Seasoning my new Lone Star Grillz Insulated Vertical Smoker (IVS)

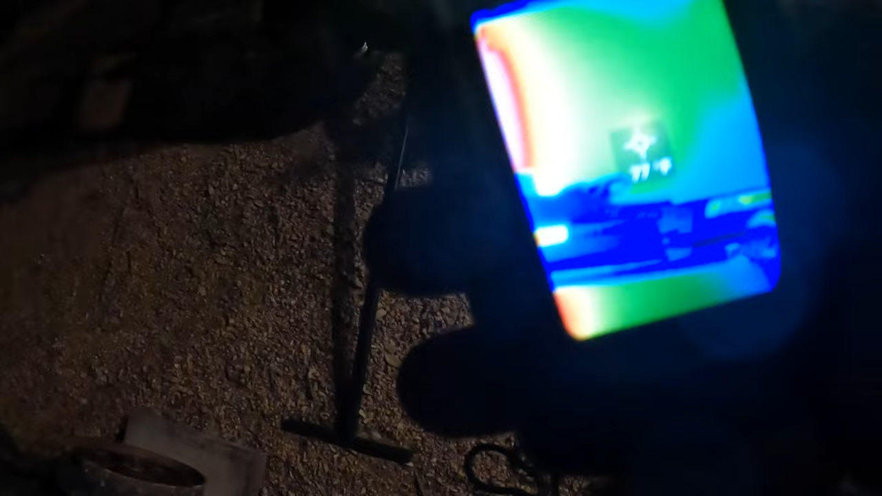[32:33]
there but so you can see around the door around the ports
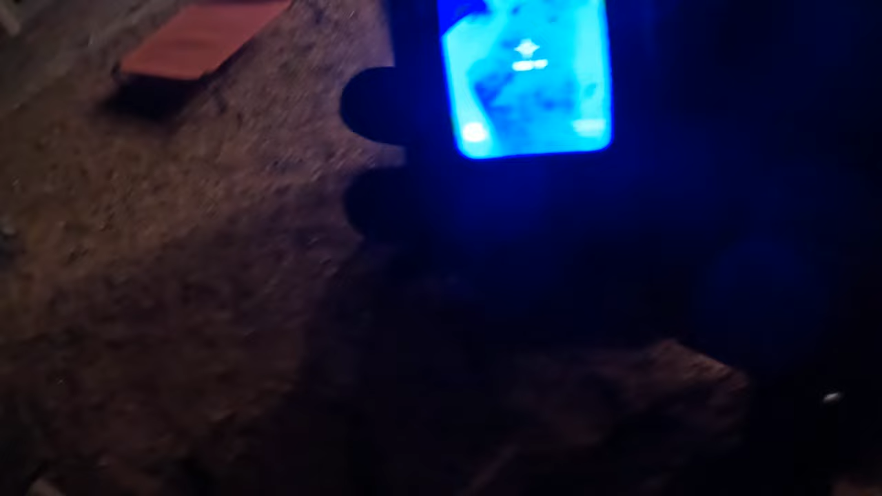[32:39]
it's it's it's getting a little warm um
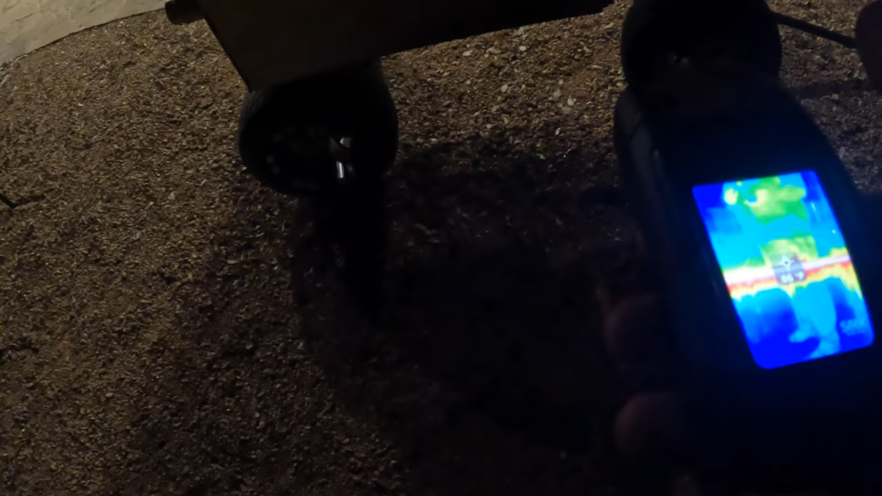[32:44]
right there but like for all intents and purposes this is like very touchable i mean
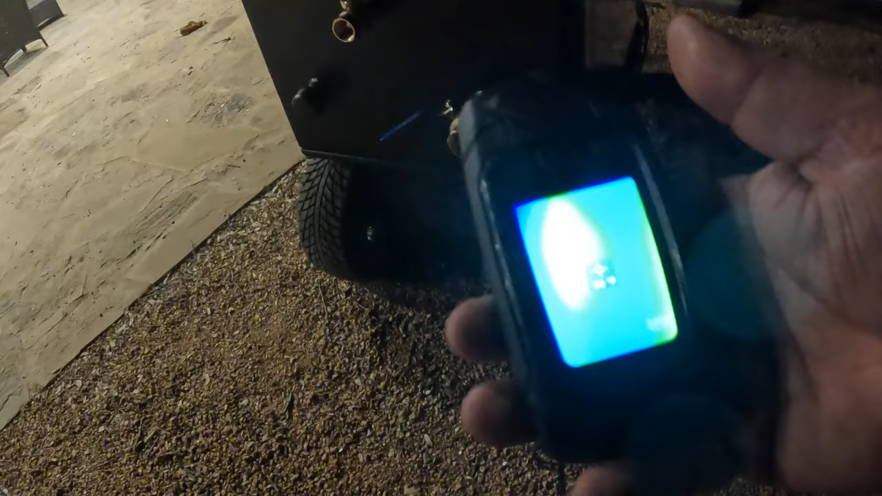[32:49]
we're talking like 100 degrees this is this is the hot spot at 102
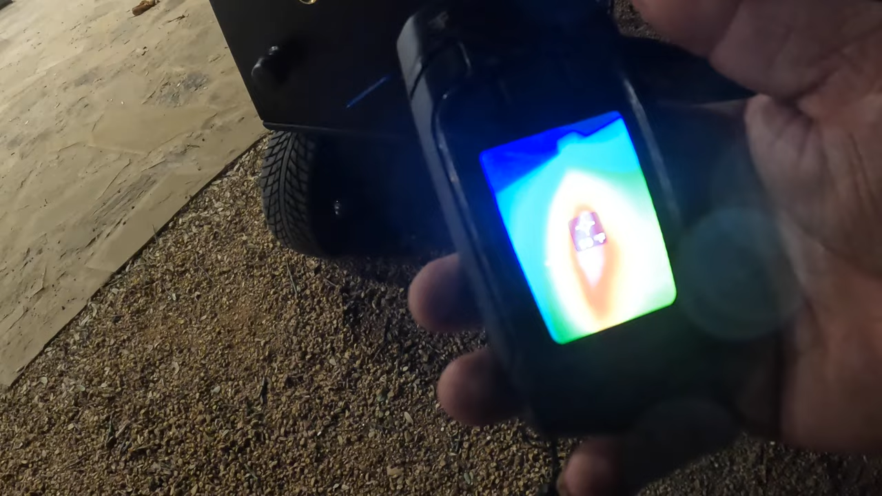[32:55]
all right let's see what the offset looks like what's the offset doing
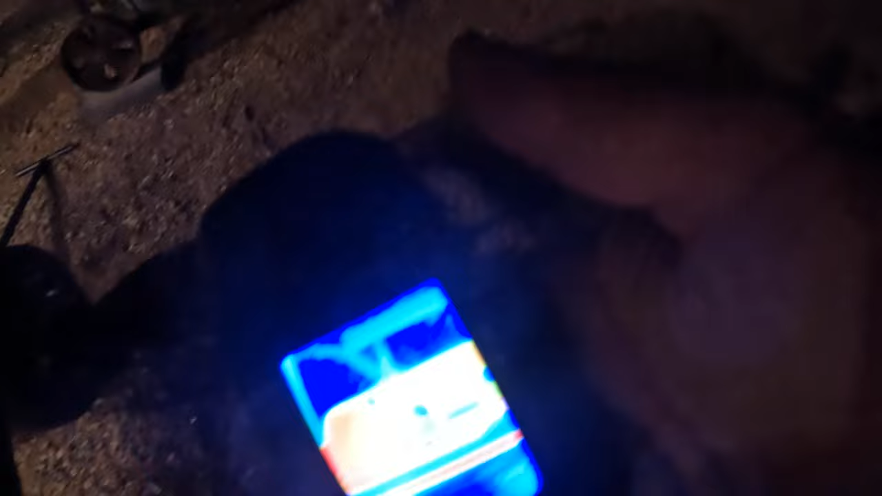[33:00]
all right cold there but that's because we're running reverse flow look at that
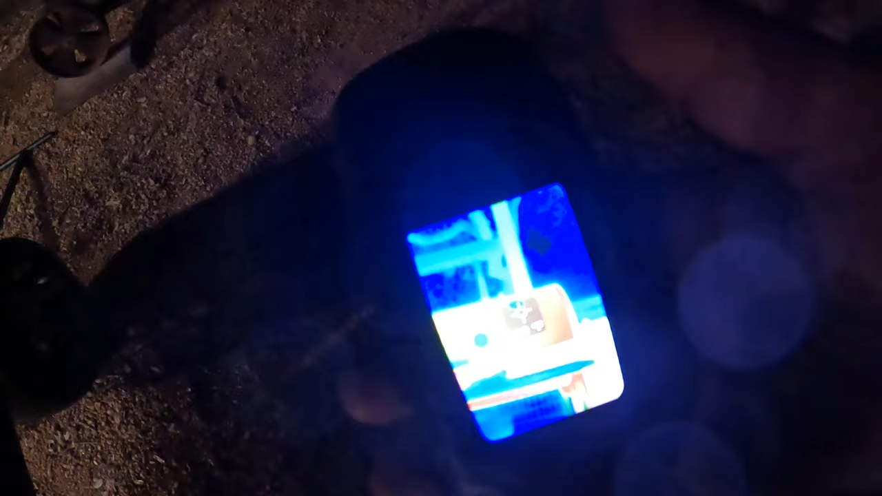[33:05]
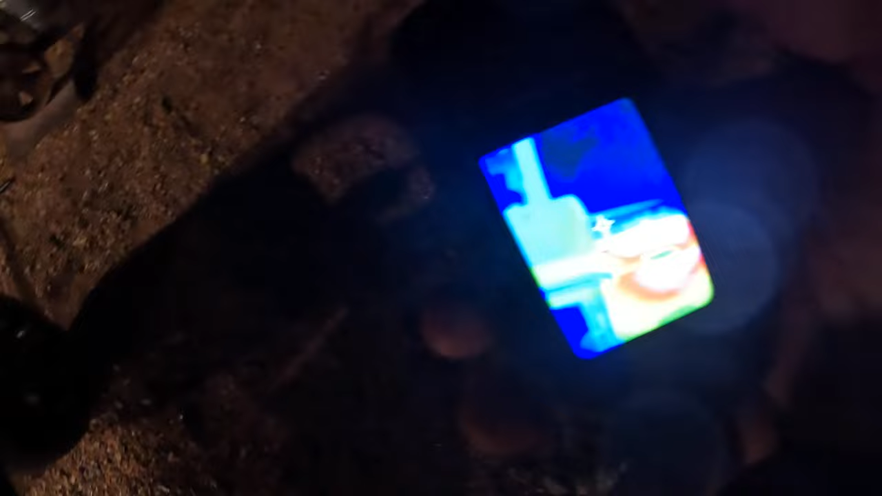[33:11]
167 i i i haven't fed this thing for a few hours but that's fun to look at anyway thought you might enjoy a